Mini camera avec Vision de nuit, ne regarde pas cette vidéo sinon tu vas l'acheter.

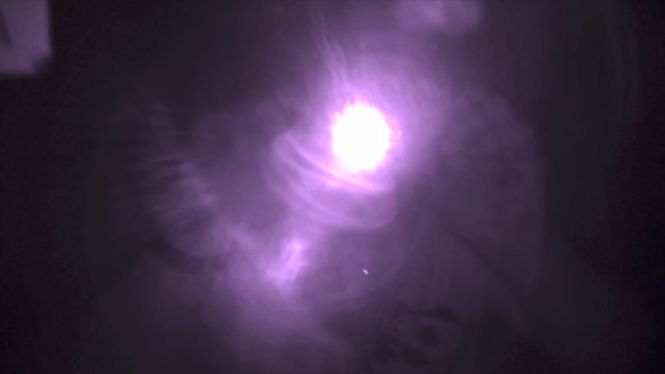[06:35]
du coup, les LED infrarouges pourront peut-être relever le niveau, là où tu risquerais de ne voir rien du tout, alors tu as des petits effets violets, mais c'est pas mal, moi j'ai trouvé que dans le noir total, c'est bien, et tu verras ça, on vous expliquera dans la vidéo de mercredi,